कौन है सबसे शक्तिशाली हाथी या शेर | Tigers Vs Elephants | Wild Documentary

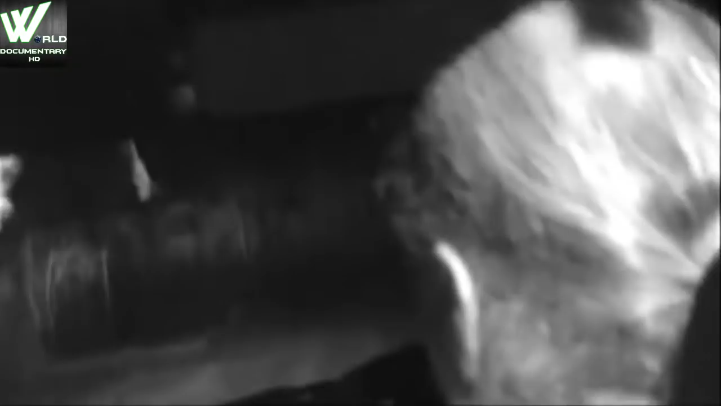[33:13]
जानवरों का अंधेरे में फिल्मांकन करने के लिए हम नाइट विजन कैमरा और इंफ्रारेड लाइट से लैस हैं।
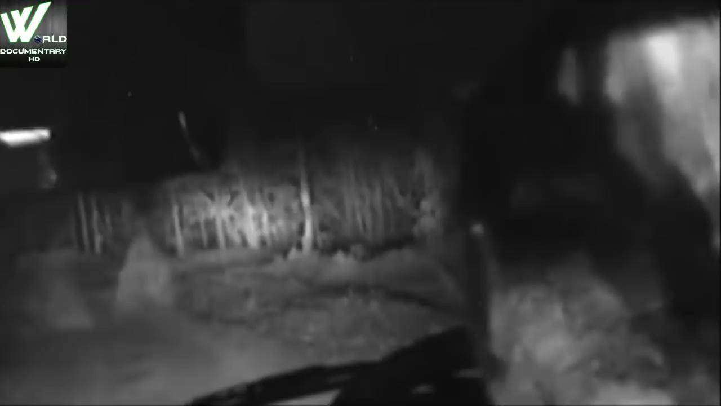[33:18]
हमारी शुरुआत हुई एक पाम सिविट से।
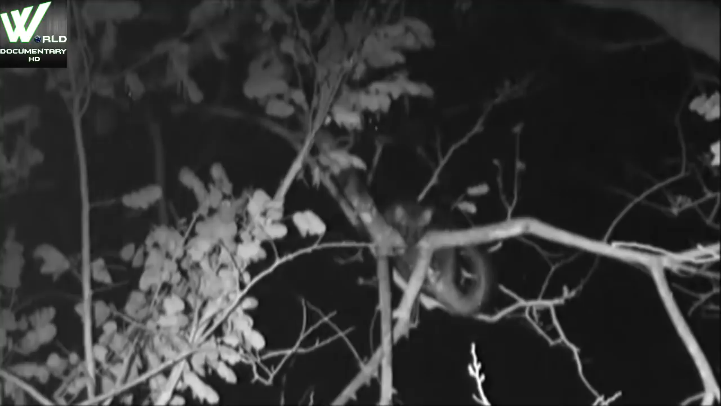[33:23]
आमतौर पर शाकाहारी ये जीव रात में ही सक्रिय होते हैं और दिन भर पेड़ों की खोखल में पड़े सोते रहते हैं।
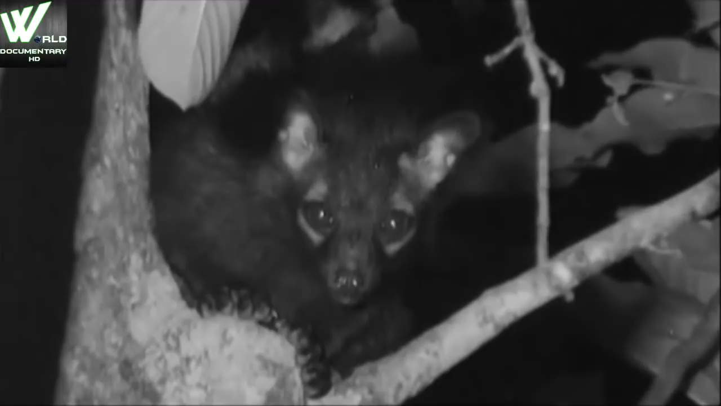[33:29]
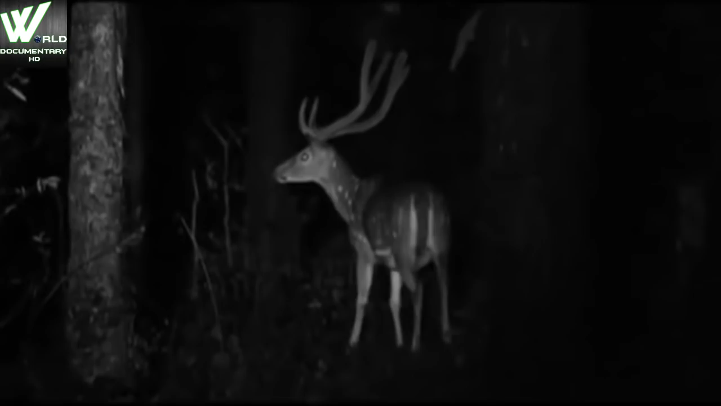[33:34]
आगे चीतलों का एक झुंड दिखा जो कि पानी पीकर लौट रहा था। इन हृष्टपुष्ट सुअरों के लिए यहां खाने की कोई कमी नहीं।
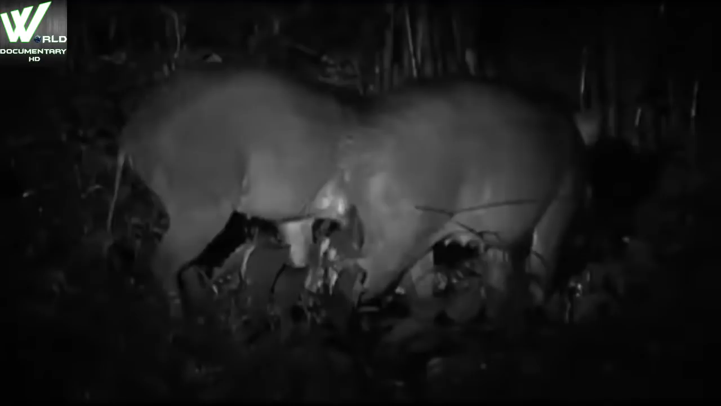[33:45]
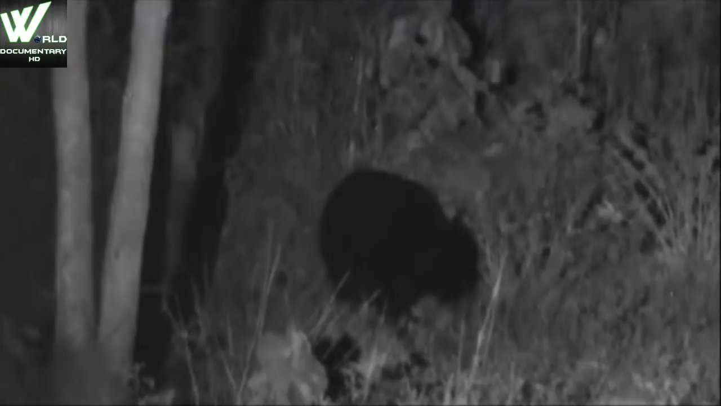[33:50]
अरे वाह, एक नहीं दो दो भालू, शायद मां और बच्चा है। दिन भर गुफाओं में सोने के बाद ये खाने की तलाश में निकले हैं। कंदमूल, फल, कीड़े मकौड़े सब खा लेते हैं। शहद और दीमक इन्हें बहुत प्रिय है।
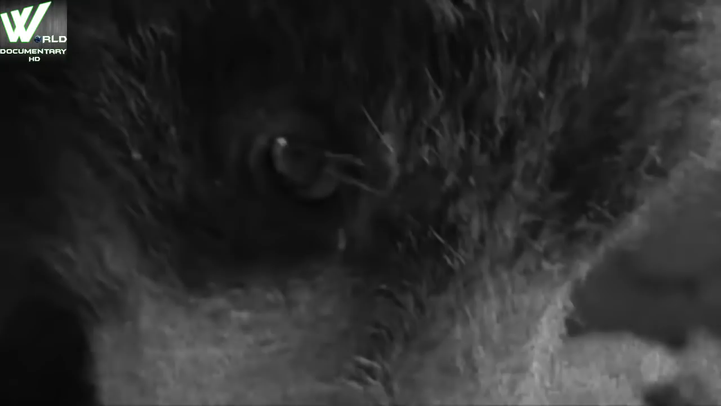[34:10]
भालुओं की शारीरिक रचना उनकी जीवन शैली के अनुरूप है।
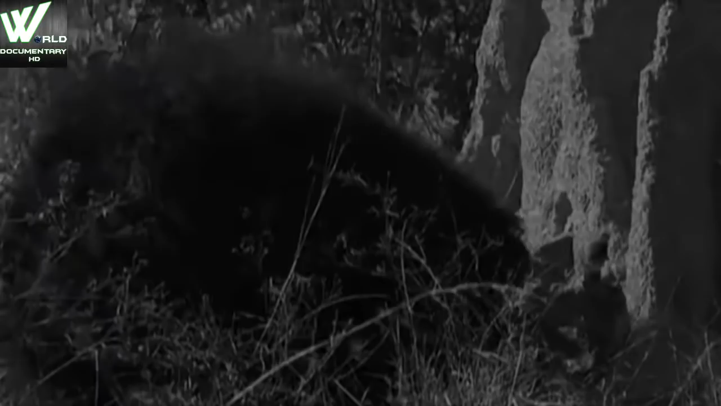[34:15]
बामियों की दीमक को खोदने के लिए इनके पास हैं बड़े बड़े नाखूनों वाले मजबूत पैर।
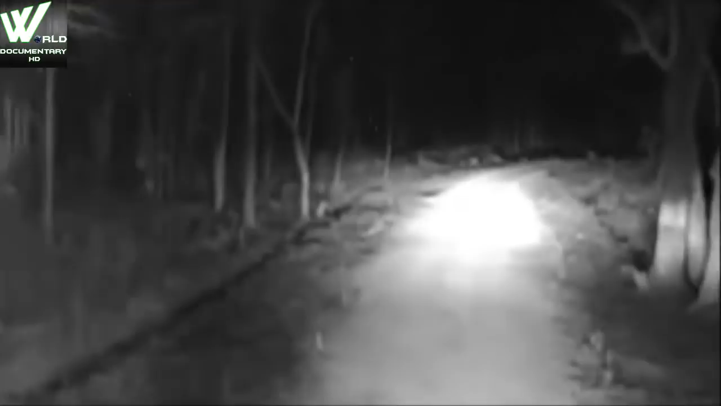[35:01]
यहां मिला हमें गाय गौर का एक झुंड। ये बार नवापारा की शान है।
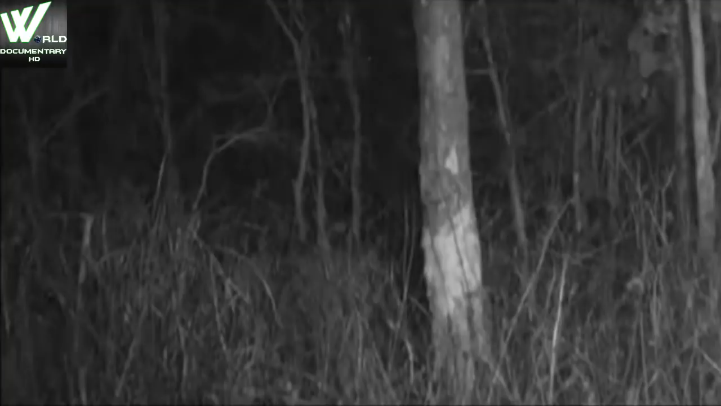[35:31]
शायद ये तेंदुआ किसी छोटे बच्चे की फिराक में है।
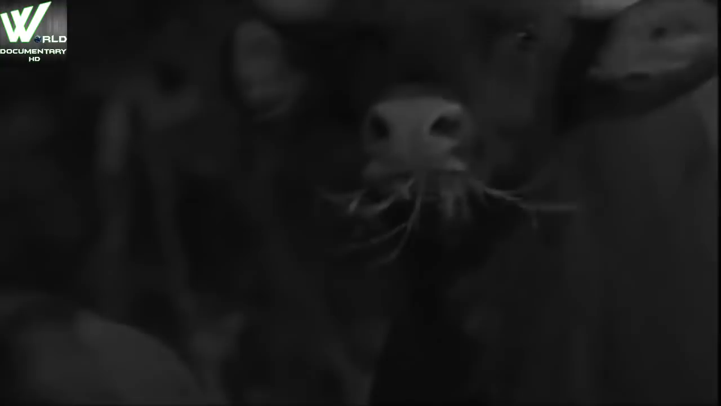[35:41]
लगता है कि तेज नाक वाले कुछ सदस्यों को इसकी भनक पड़ गई।